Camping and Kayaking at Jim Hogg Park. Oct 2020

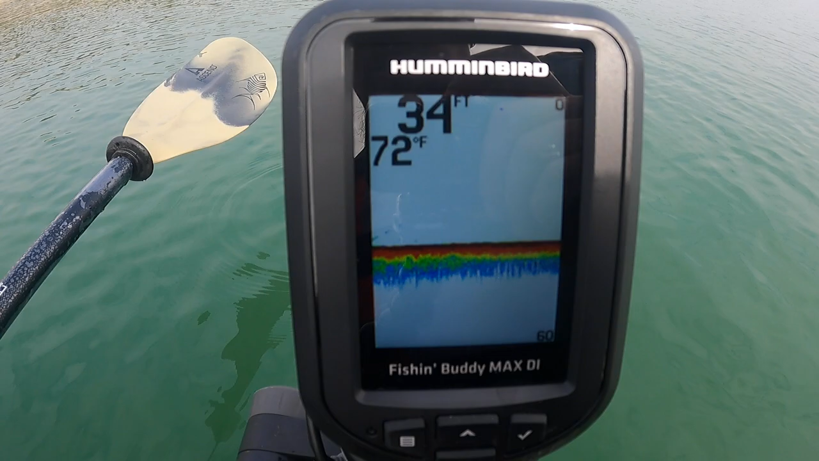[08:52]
On screen: depth 34 ft, water 72°F
This is a Hummingbird brand. Looks, says right now we're at about 34 feet of water. The water temperature is 72 degrees, and it looks like a pretty flat bottom. Not seeing much of any fish right here, but let's paddle around and see if we can find anything, okay?
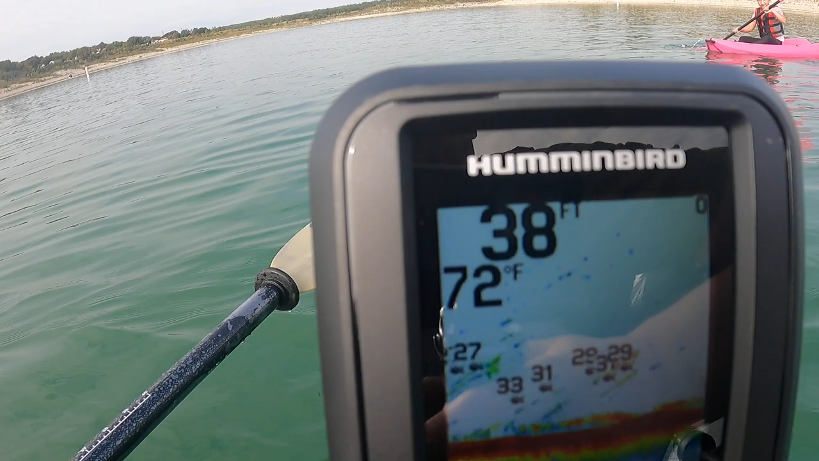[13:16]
On screen: depth 38 ft, water 72°F
You guys wanna see what I'm talking about? This you see there, it shows beach, little fish icons.
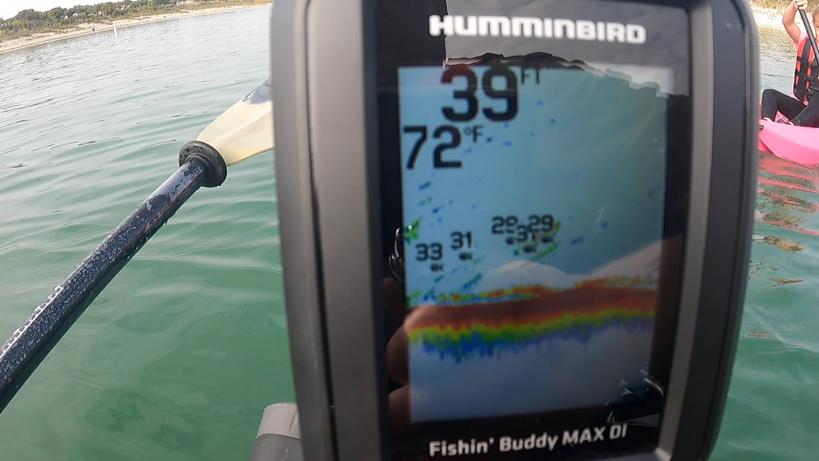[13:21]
On screen: depth 39 ft, water 72°F
Whoa, Abby, stop, please. It shows the little fish icons. And it, there's a number next to it that tells you they're 29 feet down, 31 feet down.
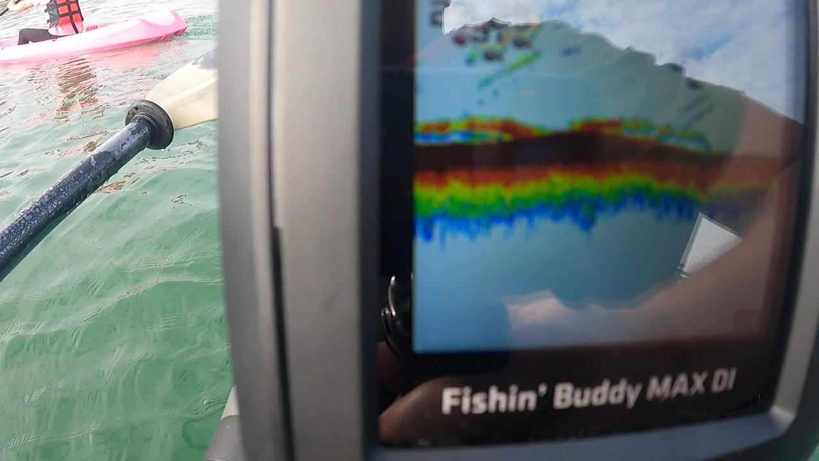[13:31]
There's one over there, 32 feet down. 26, 24. So yeah, kind of like this thing.
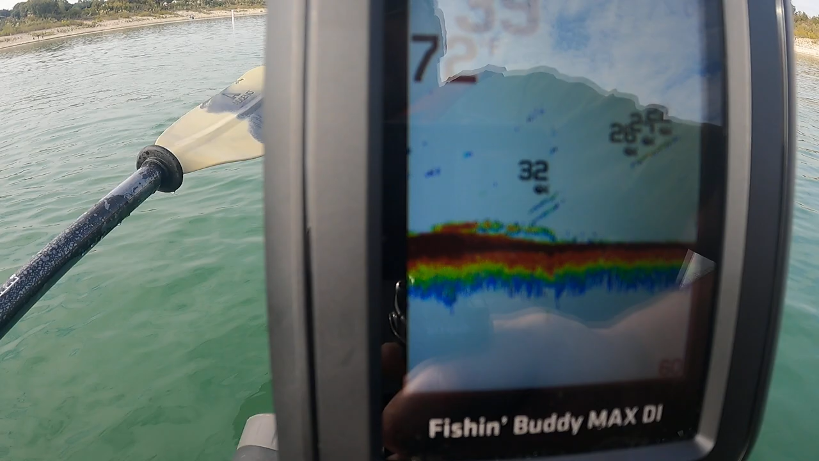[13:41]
Wish I would have brought my pole with me. Anyway, we'll see you guys back at the camp.